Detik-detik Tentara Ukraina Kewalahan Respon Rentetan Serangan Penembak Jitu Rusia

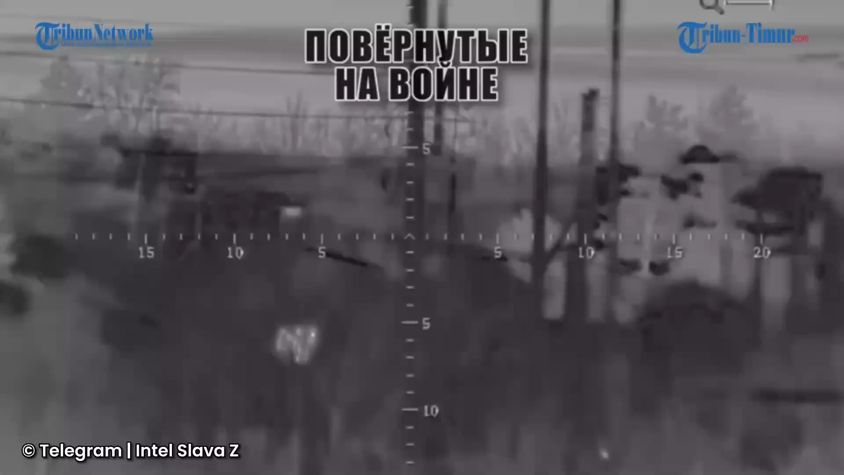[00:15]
Detik-detik rekaman penembak jitu Rusia menghujani posisi tentara Ukraina dengan peluru ramai beredar di media sosial Telegram pada Kamis 2 Maret 2023.
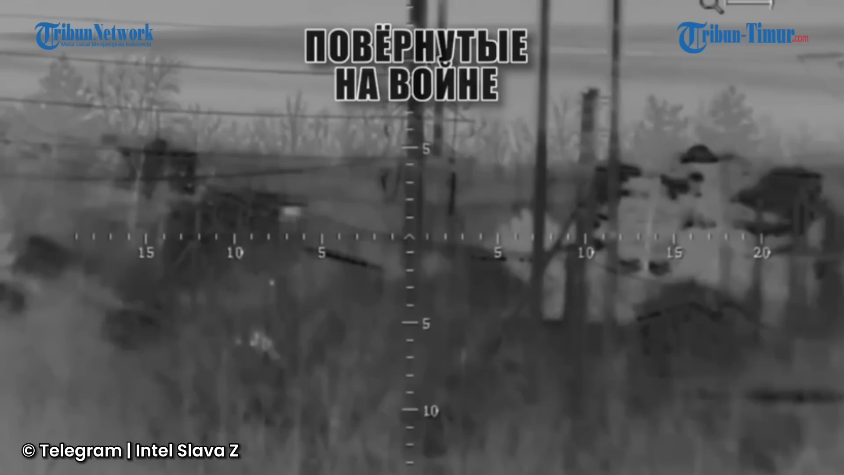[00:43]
Serangan yang diduga berlangsung pada malam hari itu membuat sejumlah tentara Ukraina yang sedang berjaga kewalahan akibat tembakan demi tembakan yang diluncurkan pasukan Putin seperti yang terlihat dalam rekaman. Tidak diketahui pasti seperti apa nasib tentara Ukraina selanjutnya.